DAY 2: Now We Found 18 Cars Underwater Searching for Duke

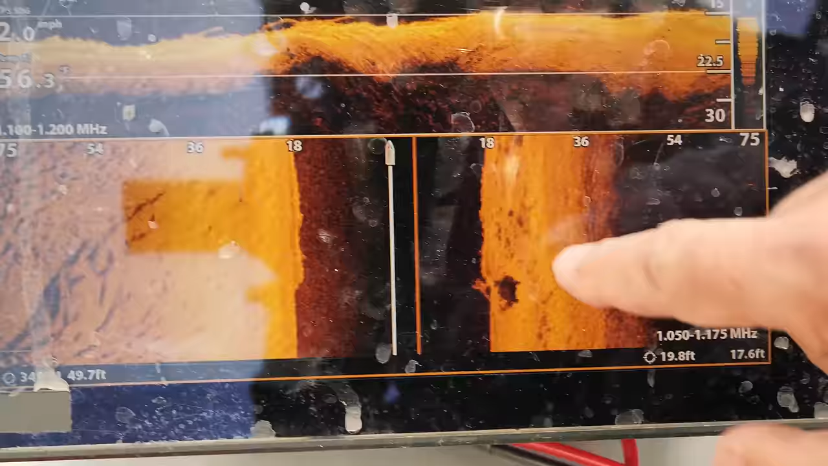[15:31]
So this is our first one of, this is our first one of interest. This is the one we just went over. We're gonna come over it nice and easy,
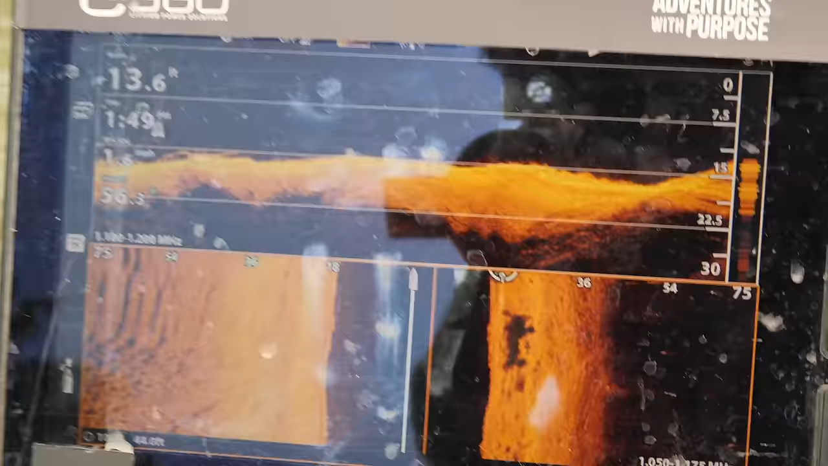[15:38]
both directions, kind of give you a good reading as to what we're looking at.
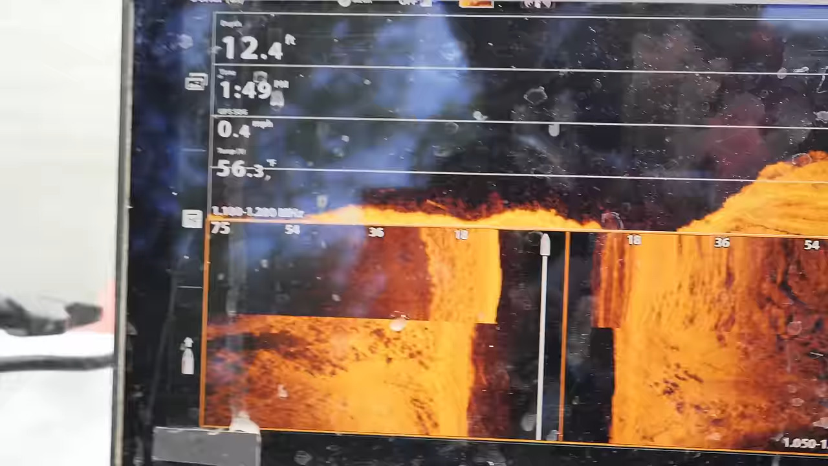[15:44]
On screen: depth 12.4 ft, water 56.3°F, speed 0.4 mph
And then I'm gonna mark it.
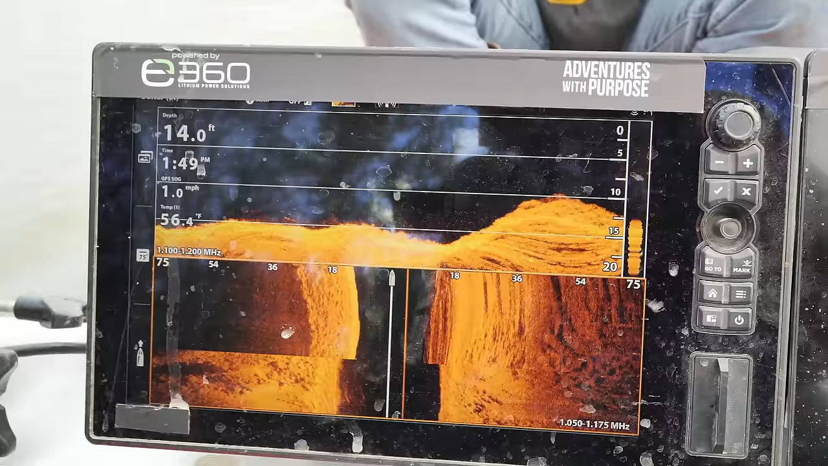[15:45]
On screen: depth 14.0 ft, water 56.4°F, speed 1.0 mph
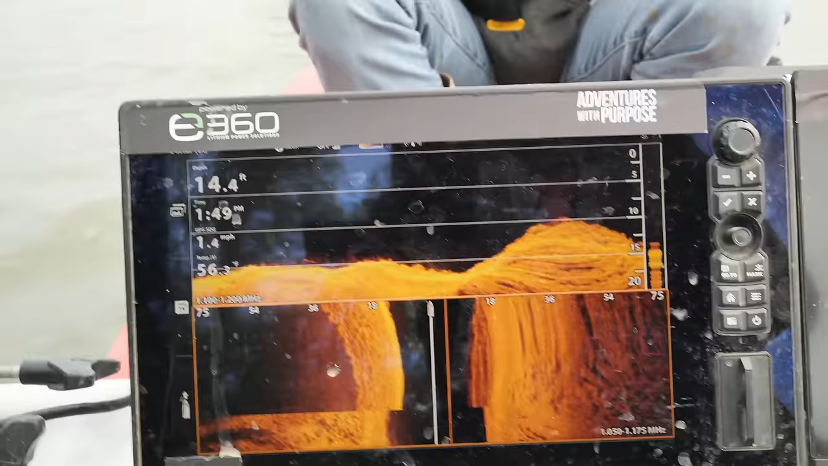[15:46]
On screen: depth 14.4 ft, speed 1.4 mph
And so the first one is right off of these rocks right here.
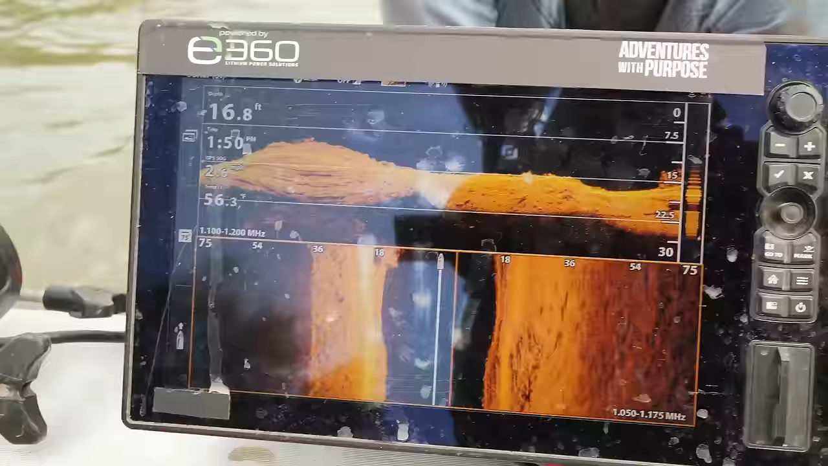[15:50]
On screen: depth 16.8 ft
So there's the first one.
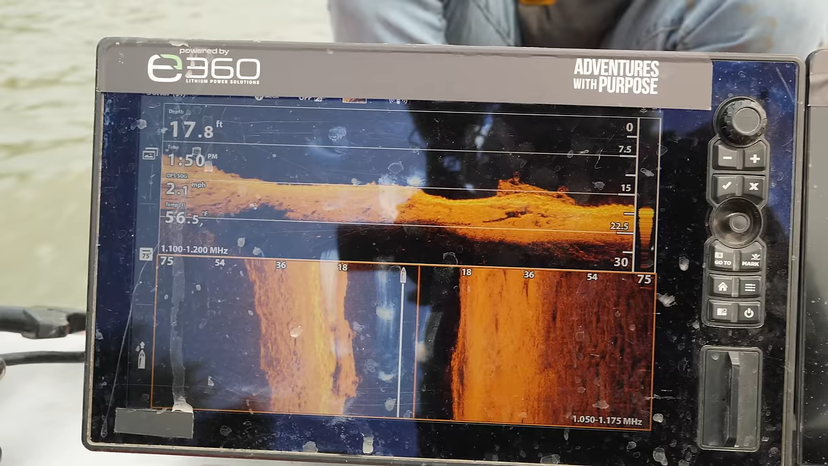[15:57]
On screen: depth 17.8 ft, water 56.5°F, speed 2.1 mph
And that's the one that had the deeper wheels on it. It was an older car.
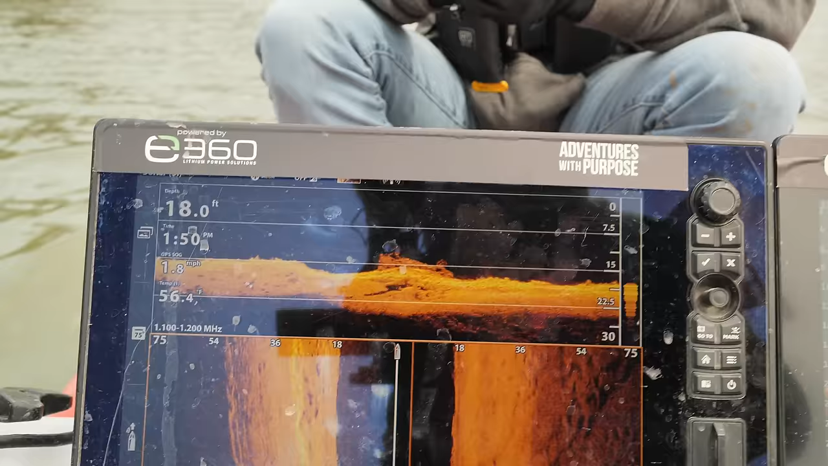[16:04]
On screen: depth 18.0 ft, water 56.4°F
And then here's the second one.
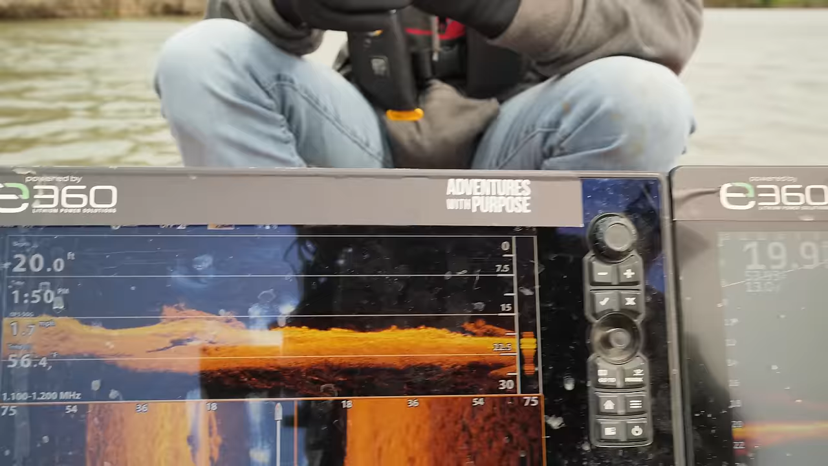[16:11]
On screen: depth 20.0 ft
It's off to the left, and this is the one that I'm interested in, because I think that this one might have thigh spoke wheels on it,
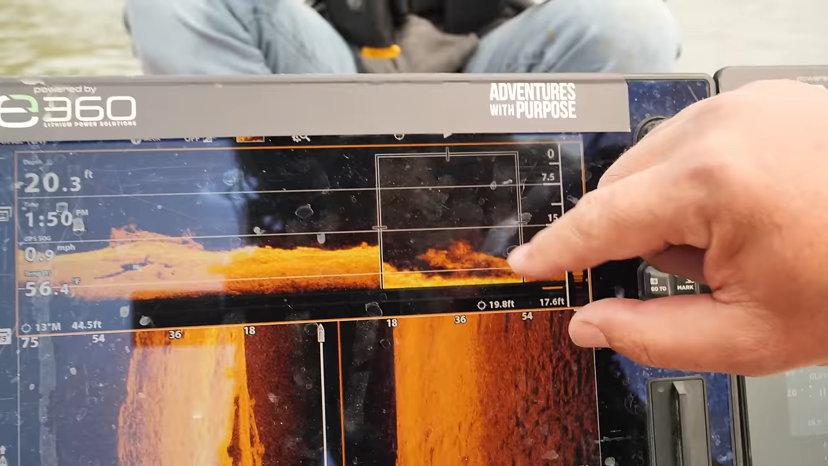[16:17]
On screen: depth 20.3 ft
but I can't tell at that angle at the moment.
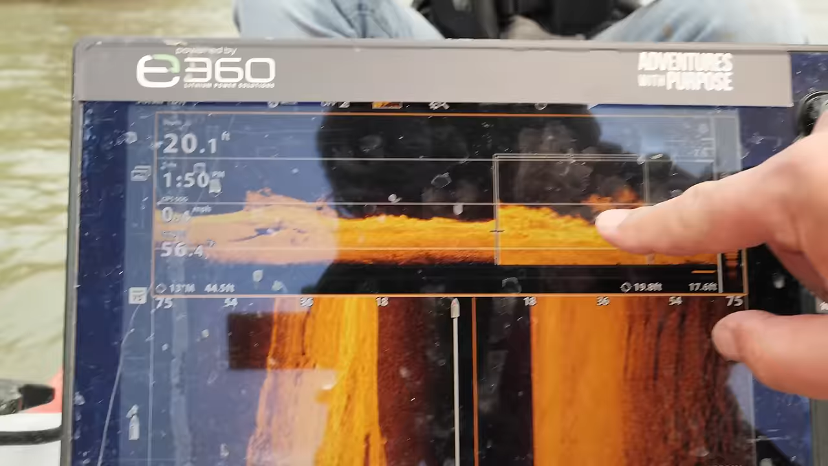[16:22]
On screen: depth 20.1 ft
The other thing we're looking for is how far is that back wheel from the back of the car there.
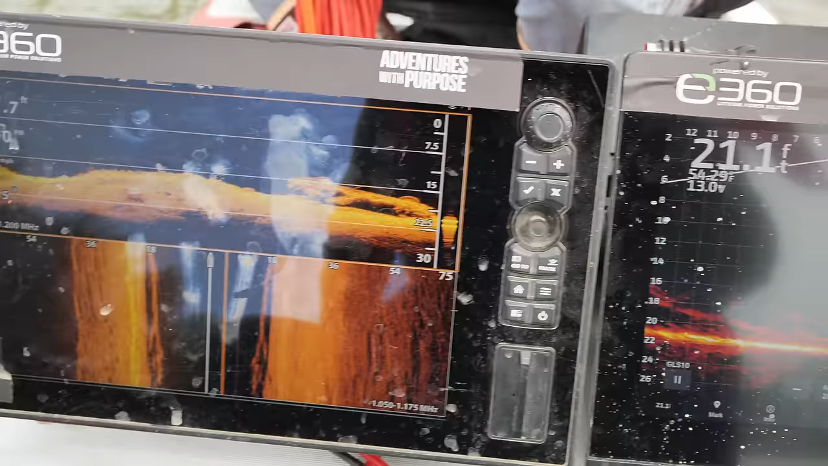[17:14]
but I'm gonna take you over it a few different directions
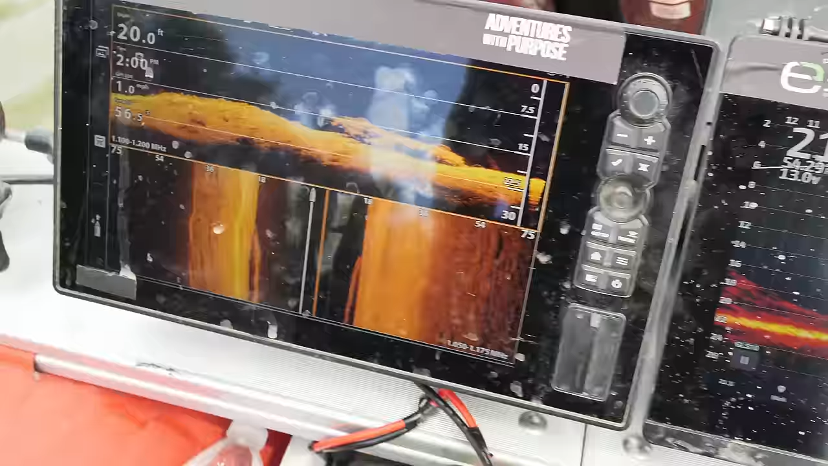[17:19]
On screen: depth 20.0 ft
and really focus on these wheels right here, as well as the distance from the rear wheel to the back of the car.